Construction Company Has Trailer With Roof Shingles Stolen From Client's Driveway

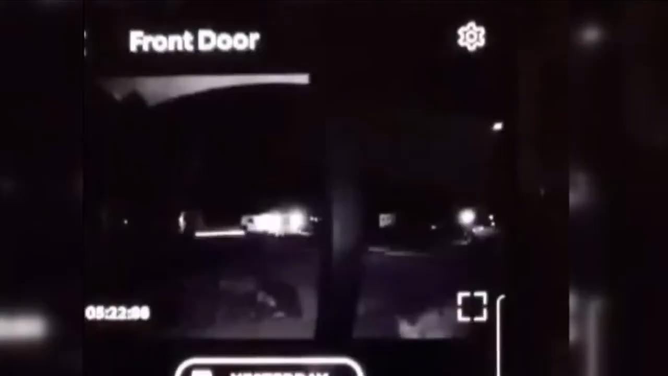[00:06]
Fox 18 obtained the surveillance video right here of a white van driving off with the trailer which had $2,500 worth of materials.
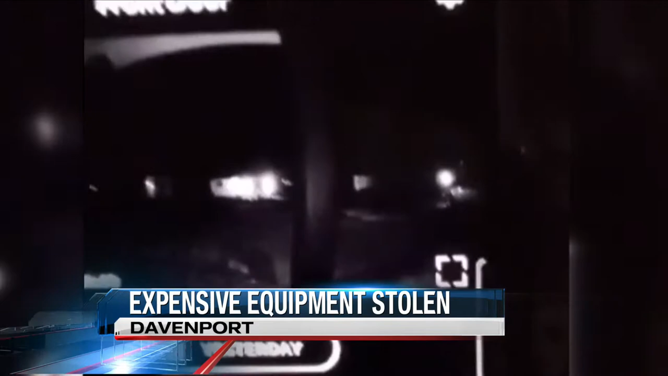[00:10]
Wilson Residential Construction was putting in a new roof for a home that suffered damage from the derecho that was on the 1700 block of 68th Street in Davenport.